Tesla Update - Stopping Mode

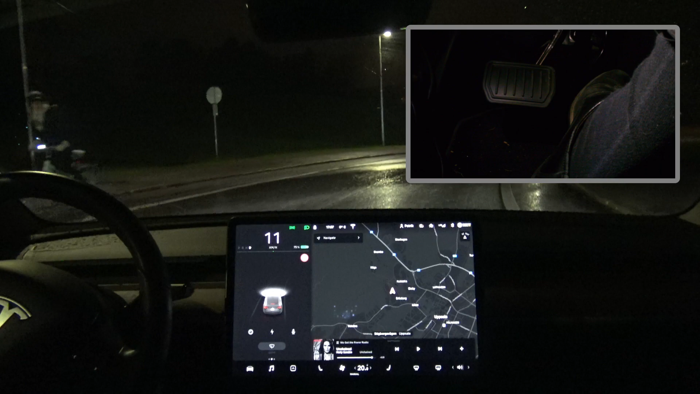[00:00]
And it stops. Well, it came to a stop.
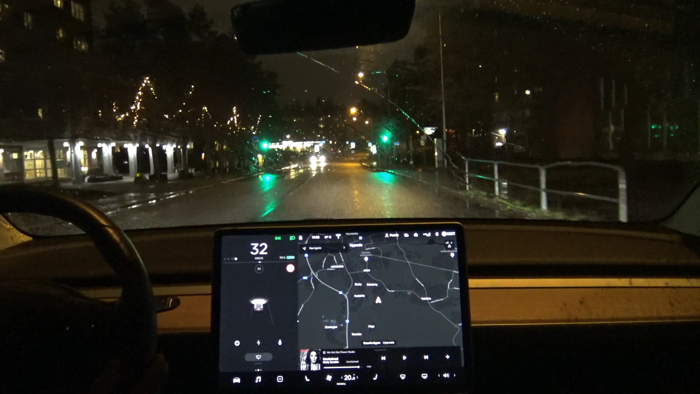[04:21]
And then you will have this option enabled, that the car actually will stop when you release the accelerator. Okay, let's try now and see how good this stopping system is, actually. If we have a hill that is a little bit more steep. Here is a hill going down. So let's try to stop here shortly. We will see if the car will stop in this hill here.